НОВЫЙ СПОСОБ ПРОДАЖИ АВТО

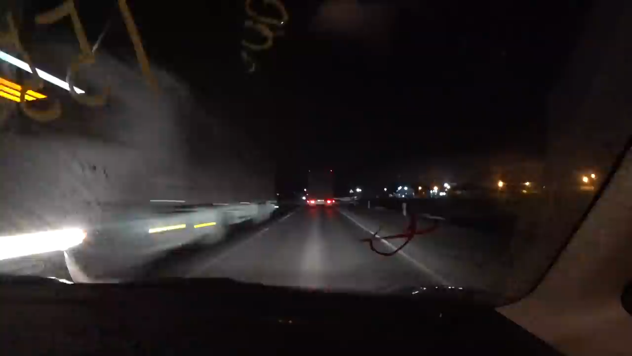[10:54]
проезжаем барабинск замечательный город барабинск это ровно ровно середина ровно половина пути до омска
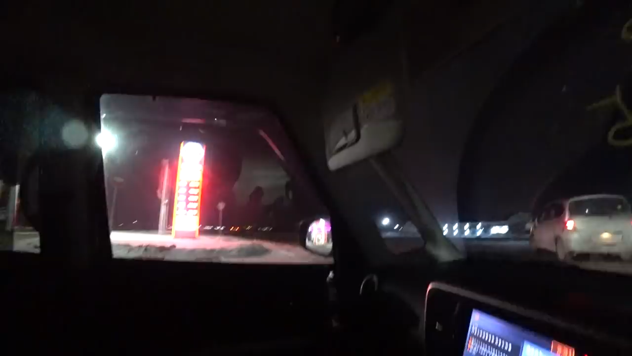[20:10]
блин гаишники смотрите облама какая с двух сторон тормозят по моему там мы не один экипаж
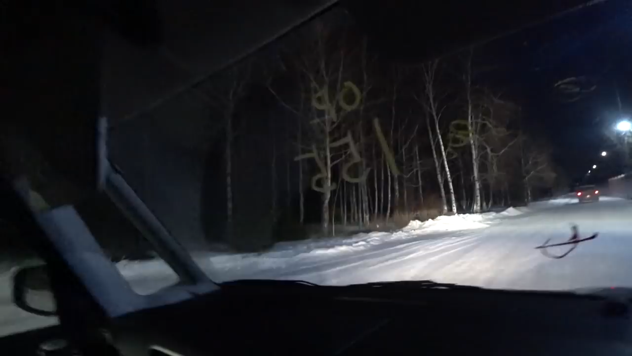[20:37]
типа жука какой-то березовая роща здесь сосенки такие вот заборы